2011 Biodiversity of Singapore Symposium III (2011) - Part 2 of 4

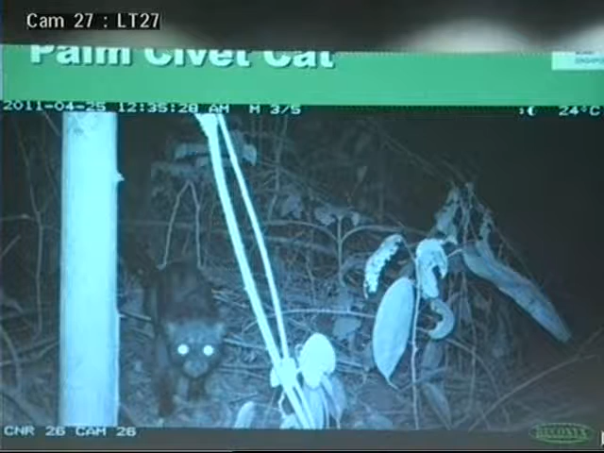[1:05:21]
Pangolin. 20% of the cameras in CCNR saw pangolin,
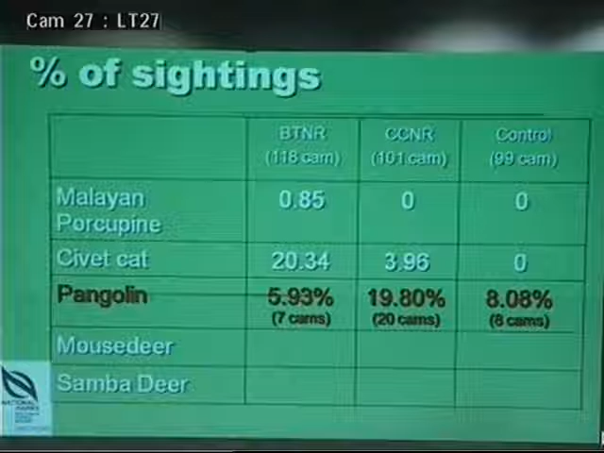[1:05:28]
while compared to seven cameras in BTNR.
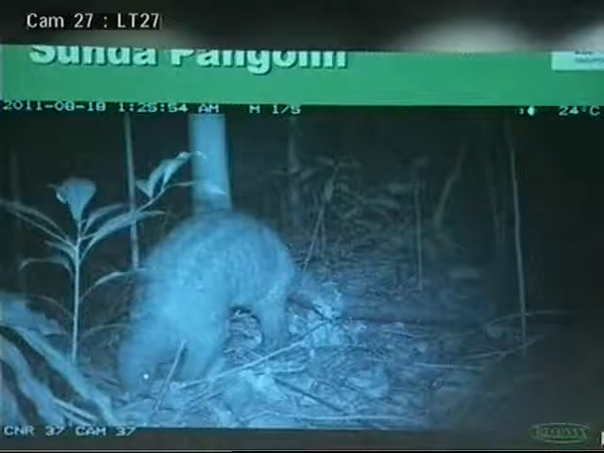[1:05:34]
And mouse deer. That was an interesting one. There were zero scenes in BTNR.